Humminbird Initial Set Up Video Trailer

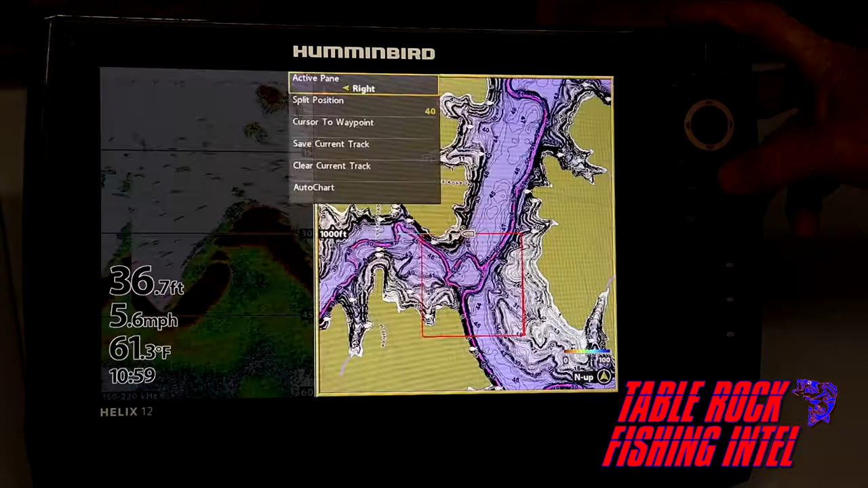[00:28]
On screen: depth 36.7 ft, water 61.3°F, speed 5.6 mph
Go to the Setup tab and confirm we're in the custom mode. You have two options out of the box. It's going to be in the angler mode, which you see reduces some of the menu options available for you. The setup, we want to be in that custom mode.
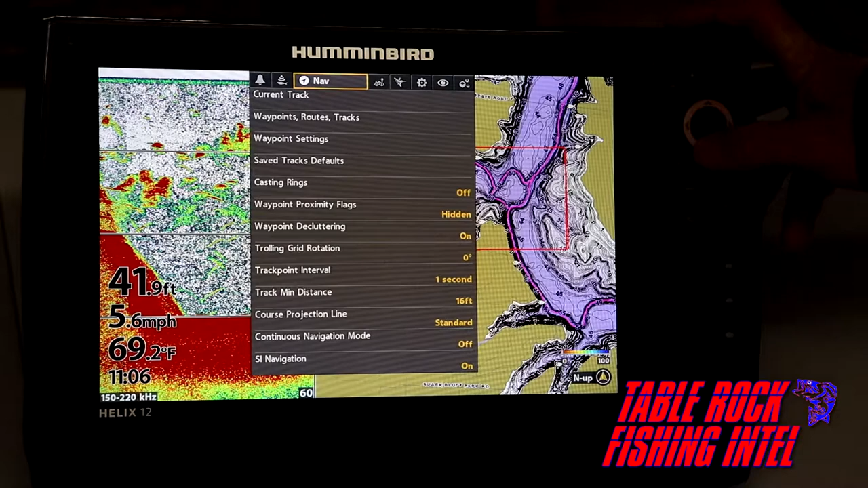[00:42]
On screen: depth 41.9 ft, water 69.2°F, speed 5.6 mph
Come to things I want to change on the nav data before you take off. I like to use casting rings. We can put a ring around any waypoint from 0 out to 150 foot. Now, I use a 20 foot boat, so normally I do boat length, so I'm going to run this up to about 40 foot. And when I go to a chart, you'll see a ring around the waypoint itself, so I know if I pull the nose of my boat up to that ring, I'm 2 boat lengths away from the waypoint that I want to hit.
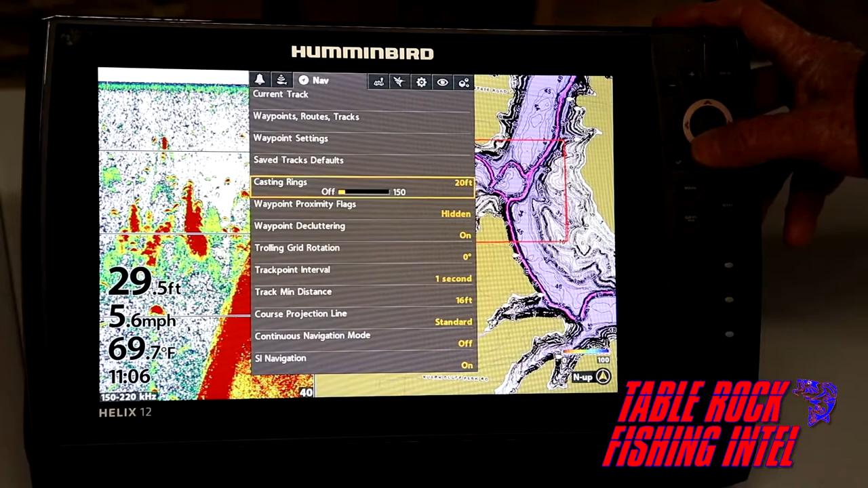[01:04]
On screen: depth 29.5 ft, water 69.7°F, speed 5.6 mph
Bring the contrast up until I start to get that point where it pops for me. That's too far. And bring it back down. Right about there looks great for me, for my eyes.
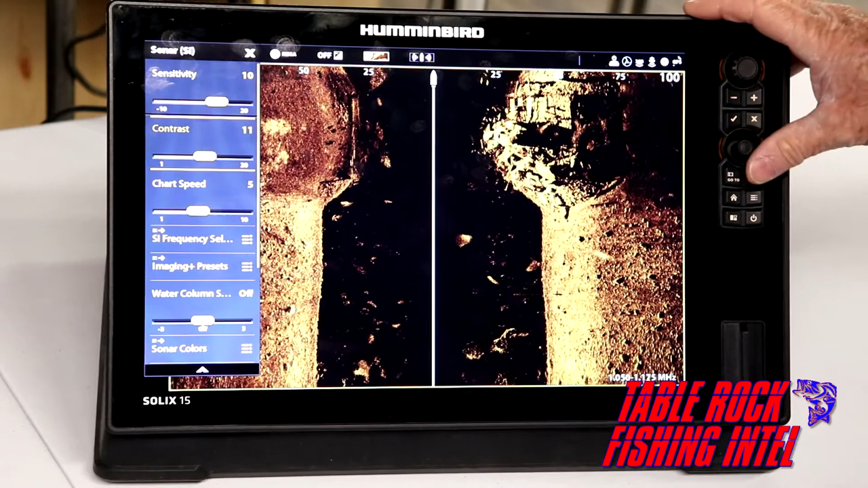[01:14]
I'll go back up to sensitivity now, start to make adjustments to get the best display for what I'm looking at.